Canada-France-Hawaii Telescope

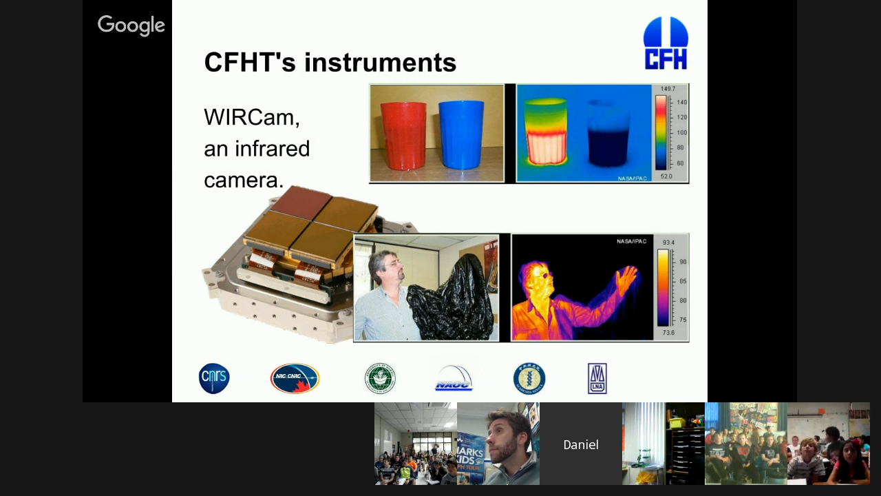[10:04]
you literally see things with the infrared camera that you don't see with the optical camera, with a camera that takes pictures of things you can see with your eye. So, and it's a great advantage, and it allows us to do different types of science. So, our third instrument, it's a little more complicated, but it involves also a camera.